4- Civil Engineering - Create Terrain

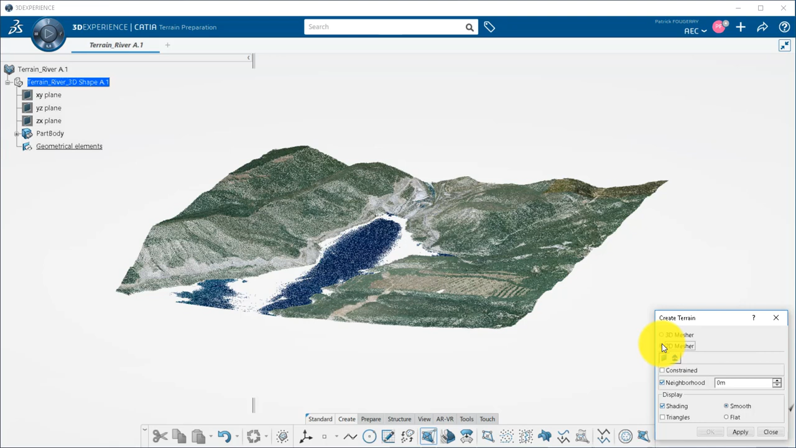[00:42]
The 3D measure is used when you have undercuts, meaning several points with the same northing and easting values but with different elevations, such as in a mining project or a cave on your terrain. The 2D measure is used for Z-acquisition data, survey from an aircraft, drone or satellite, and is very fast. This is the one we will use for this slider that we will select as input. A default neighborhood has been defined. This is the maximum length of a triangle, thus we can define through this parameter if we want to fill or not an hollow area.
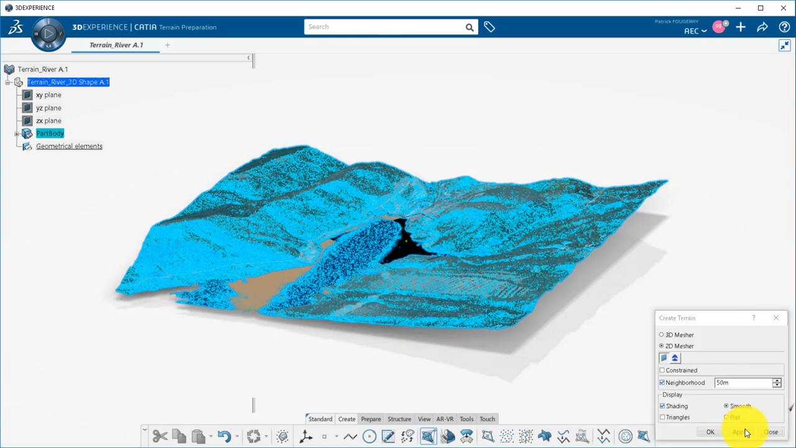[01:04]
I will now hide the point cloud, keep only the colored mesh, and check its quality using the Terrain Preparation command.
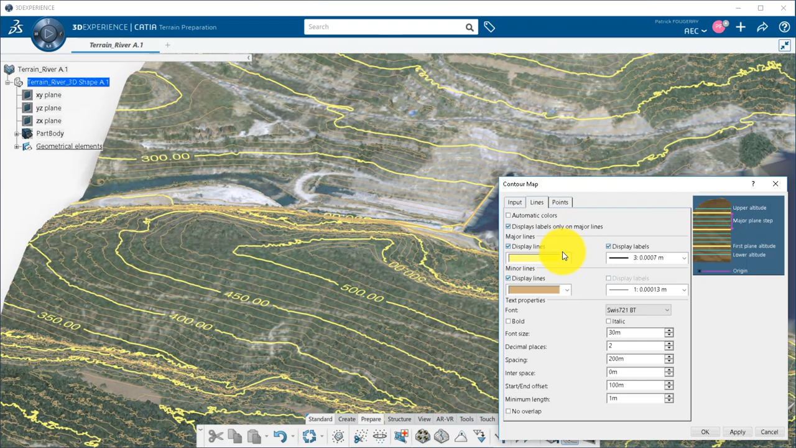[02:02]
Labels can be managed using the Lines tab to define fonts, sizes, and colors of the lines. Finally, you can also display points on the terrain.
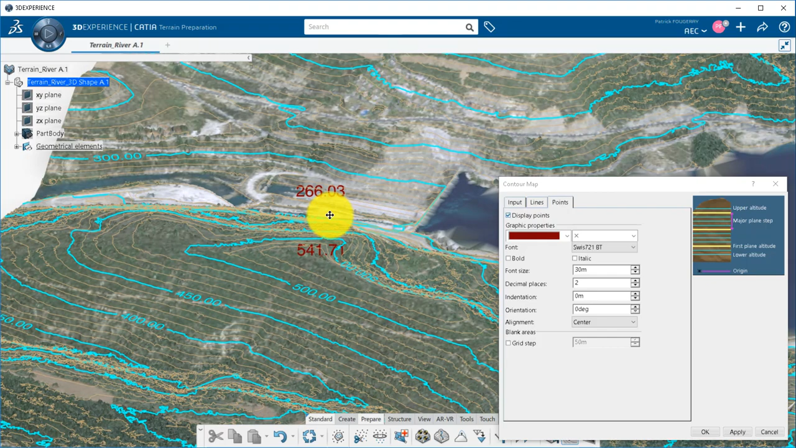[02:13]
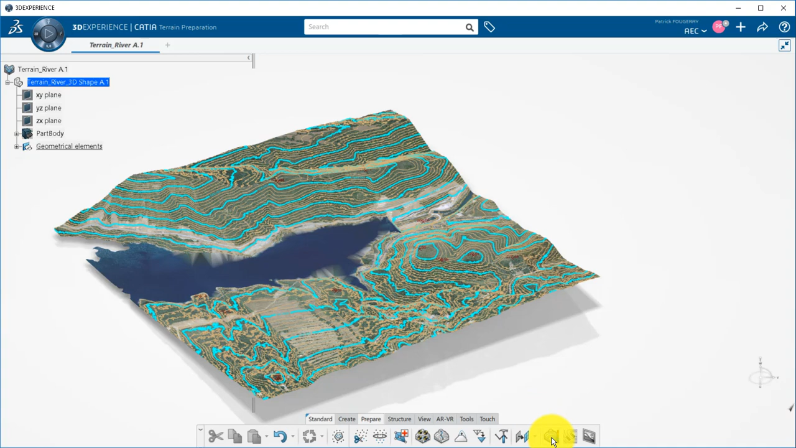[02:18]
Other functionalities such as the Color by Hate command can be useful to better visualize the elevation of the terrain while working, for example, on an alignment.
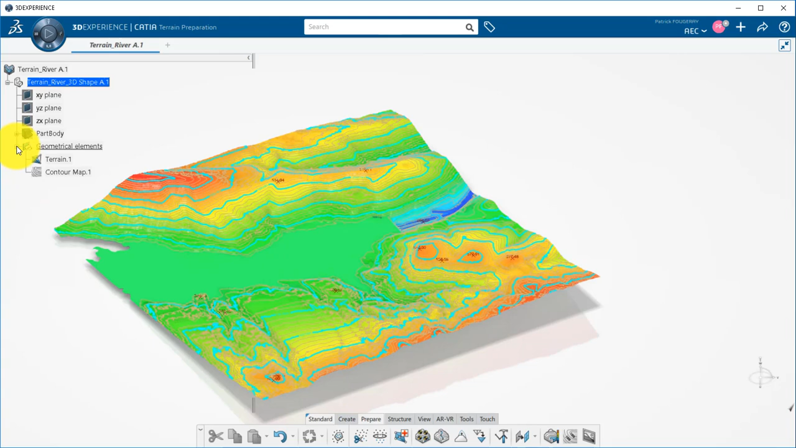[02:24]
Contour Map is a feature that can be hidden. And the colors can also be deactivated in the properties from the contextual menu of the terrain, where you can also change the way you display the mesh.